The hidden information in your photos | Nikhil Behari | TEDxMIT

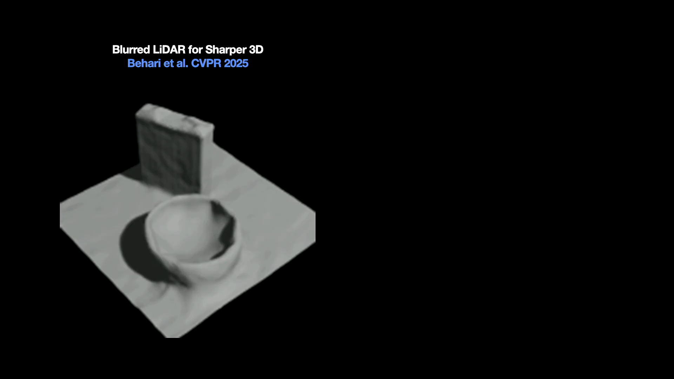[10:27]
I've designed systems that can take single photon data from your phone and actually understand more about the 3D world around you.